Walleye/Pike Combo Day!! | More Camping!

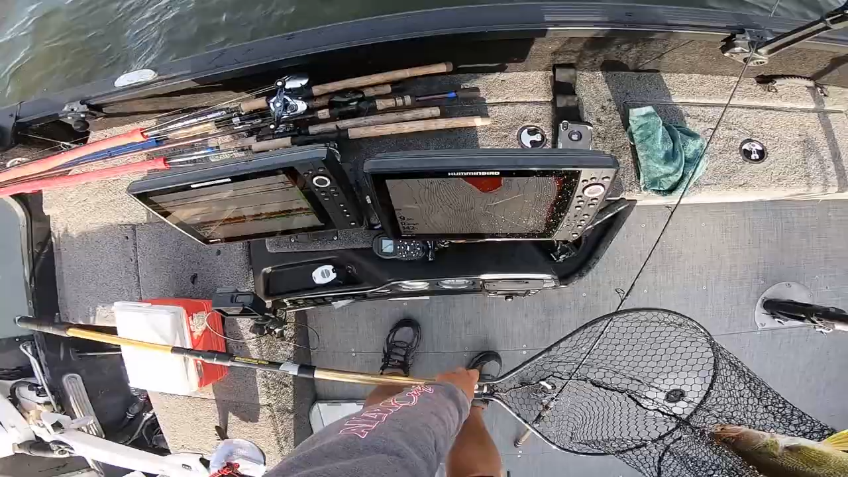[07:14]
These aren't, these aren't giants. But there's something. There's something. That one would be probably too big to keep.